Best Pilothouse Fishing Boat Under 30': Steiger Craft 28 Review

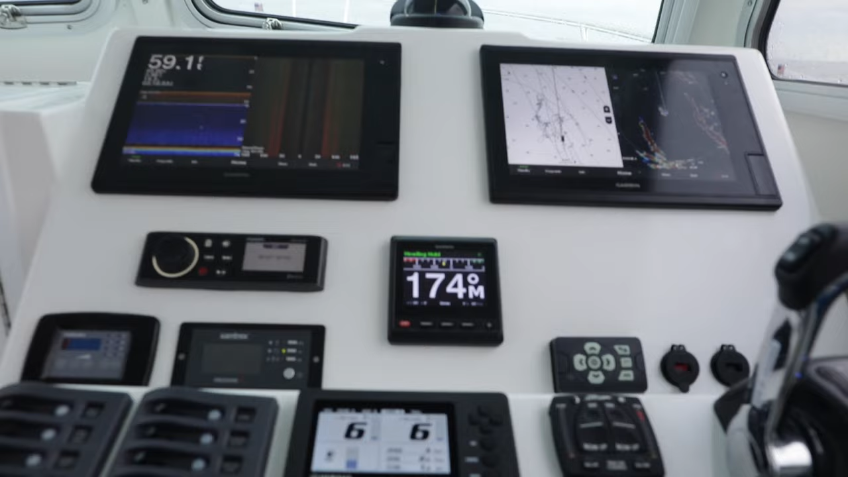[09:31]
I mean, you know, we've got, in this case, two large Garmin screens, and I've got it set up for side scan in the works, which, by the way, side scan is amazing.